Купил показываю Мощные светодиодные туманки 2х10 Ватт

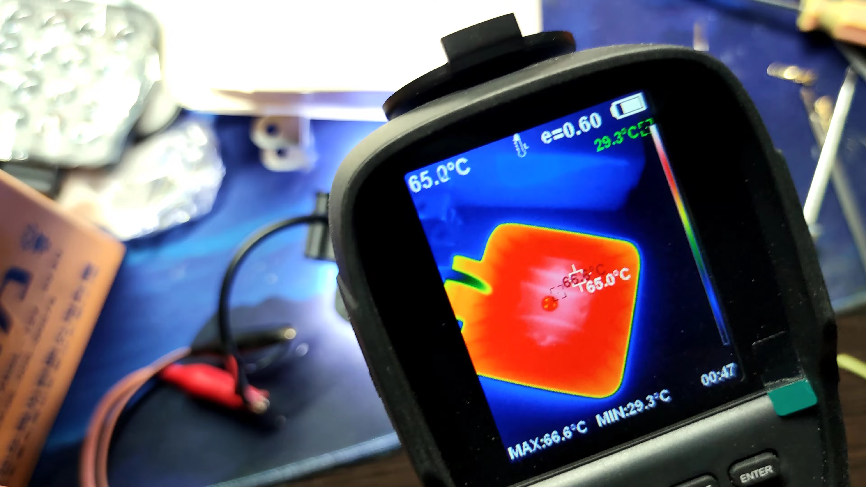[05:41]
On screen: spot 65.0°C, min 29.3°C
идет тепло странно камера засвечивает но сильно много тут показывает получается я вижу прям на камеру столько цветов не
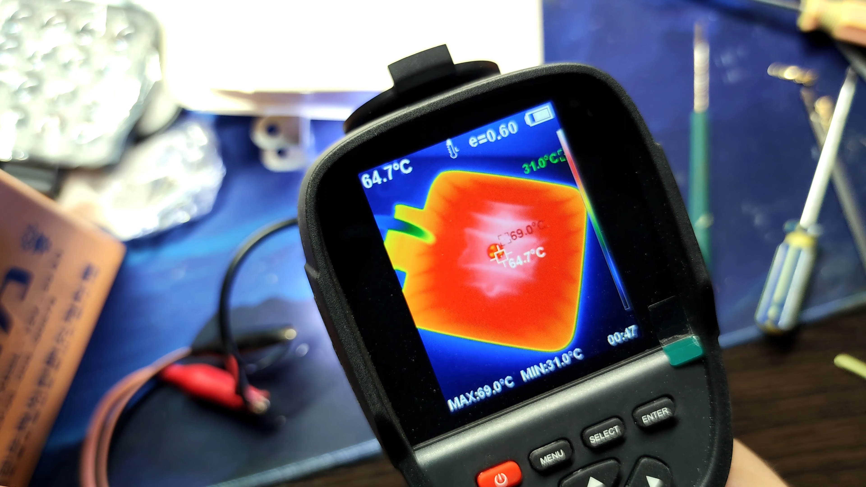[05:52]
On screen: spot 64.7°C, max 69.0°C, min 31.0°C
передает ну да ладно вот в общем то как у нас все дело обстоит температура температура у нас уже под 70 градусов видно что
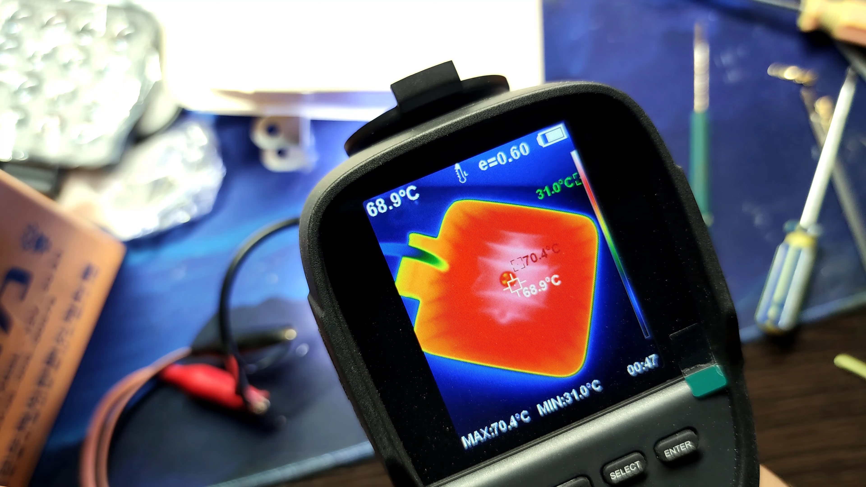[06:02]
On screen: spot 68.9°C, max 70.4°C, min 31.0°C
увеличивается 69 и 770 70.5 70.7 71 в принципе растет